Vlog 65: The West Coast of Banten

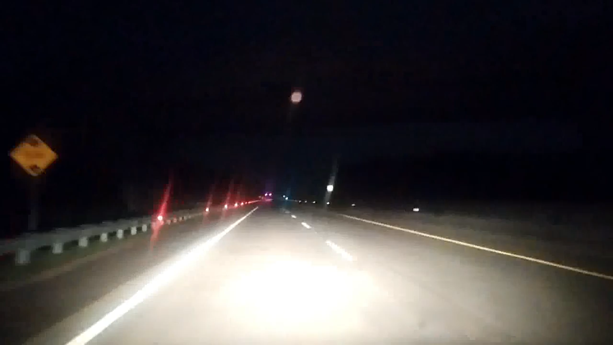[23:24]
This is the new motorway which connects Rangkas Bitung and Serang. It was built just last year. It's all nice and modern.
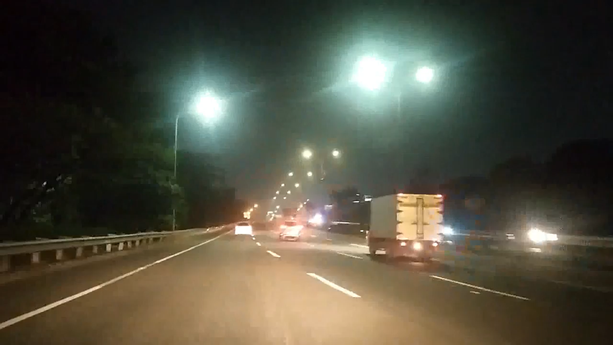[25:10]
And here we are on the Jakarta Outer Ring Road, which is the M25 of Jakarta. And that's it for today. See you in some other location. Still in Indonesia.